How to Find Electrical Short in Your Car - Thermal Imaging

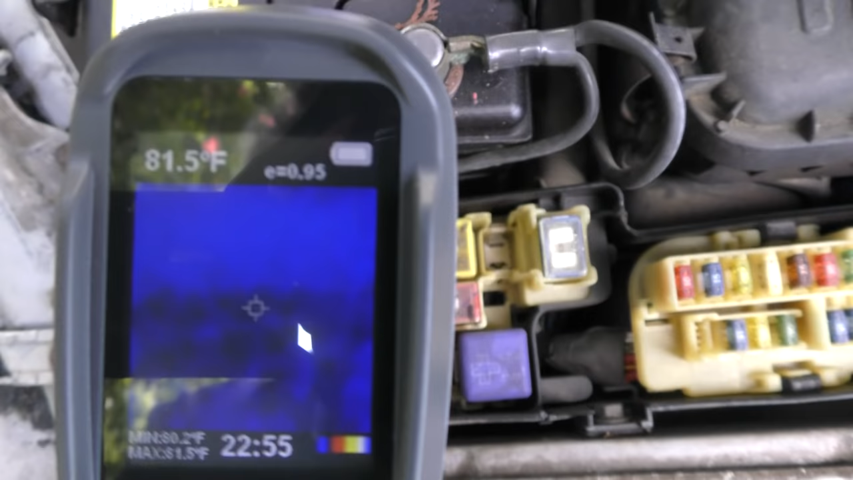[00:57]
On screen: spot 81.5°F
shows where there's heat now this is a part of the fuse box where there's no problem so it's just blue,
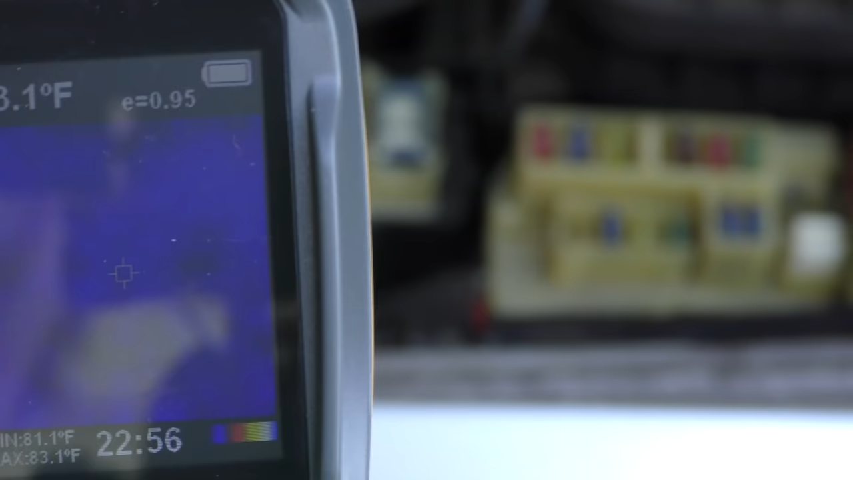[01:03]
On screen: max 83.1°F, min 81.1°F
there's no heat at all but you can see when I put my hand in there now there's all kinds of thermal imaging,
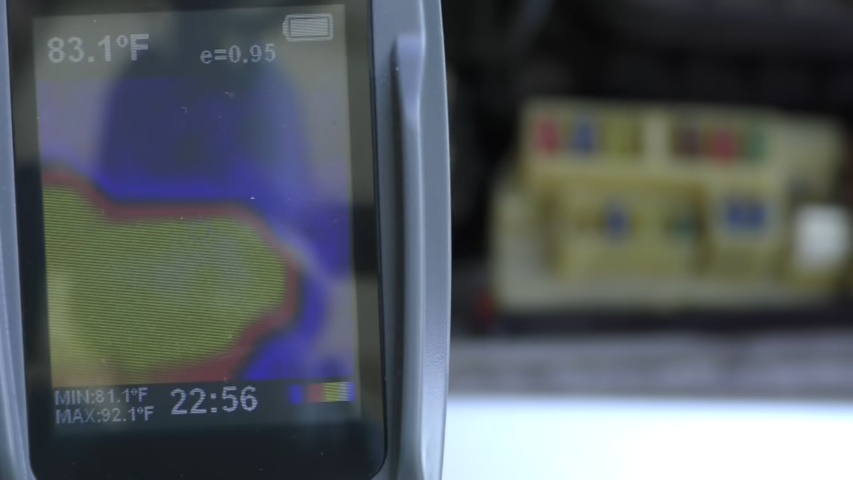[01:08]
On screen: spot 83.1°F, max 92.1°F, min 81.1°F
you can see the heat coming off my hand it picks up heat
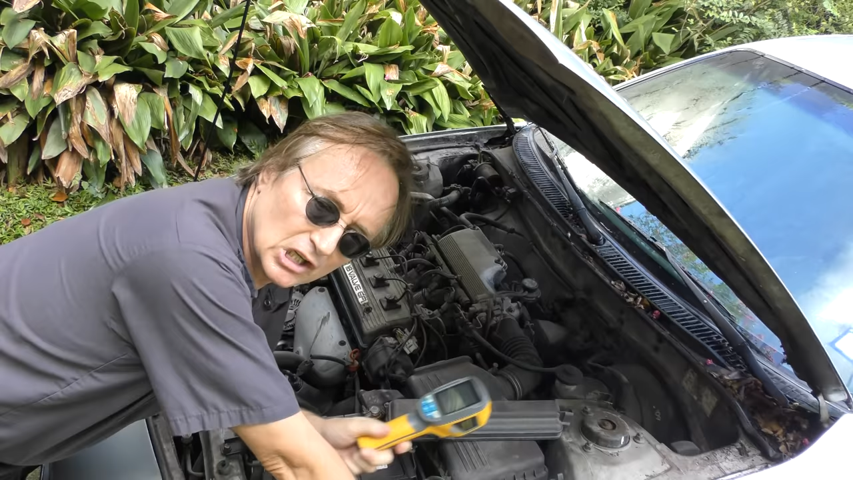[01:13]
so when you have a place where there's an electrical short it will build up heat from the electricity shorting out and you'll be able to see the heat on the gun and see what part has the problem and as we go along further we can see, aha, there is a big rectangular type hot spot
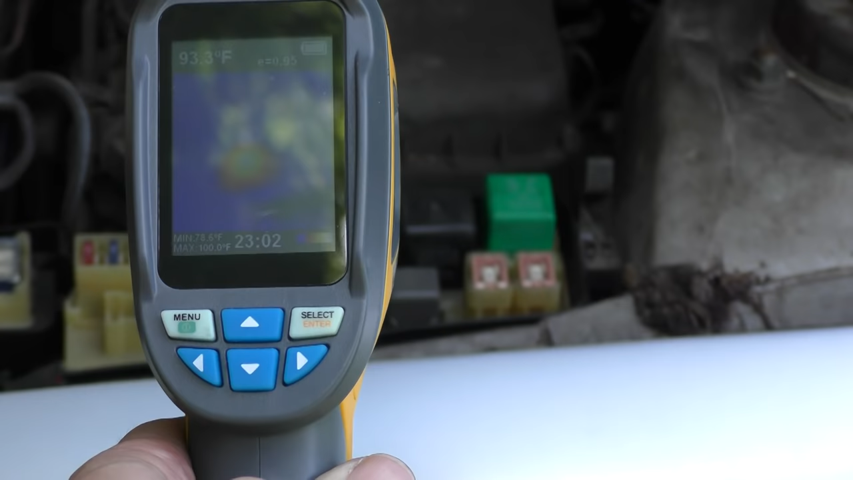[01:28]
and it's right here, it's the headlight relay perhaps the coolest thing is,